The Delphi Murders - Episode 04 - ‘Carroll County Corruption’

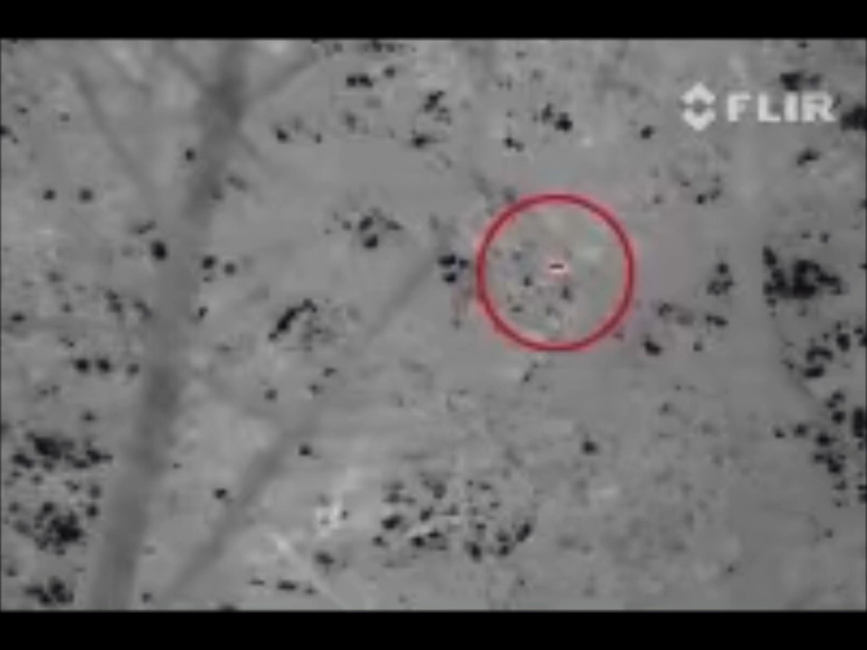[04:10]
Now, there are some who believe that a FLIR system wouldn't have picked up the bodies of the girls on Logan's property because they possibly came in contact with the cold environment, were partially nude, or may have been wet.
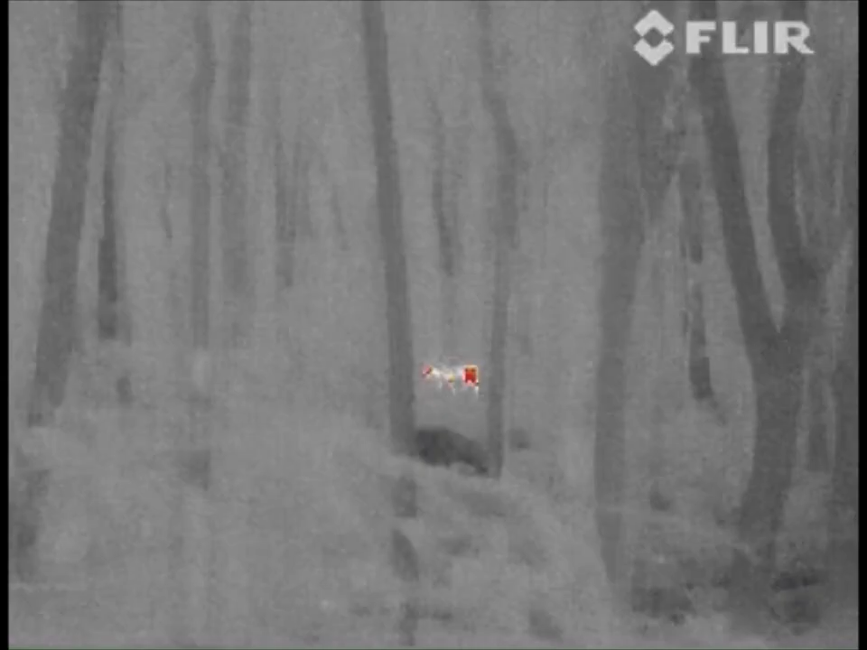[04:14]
These are good arguments, but I don't think they explain it.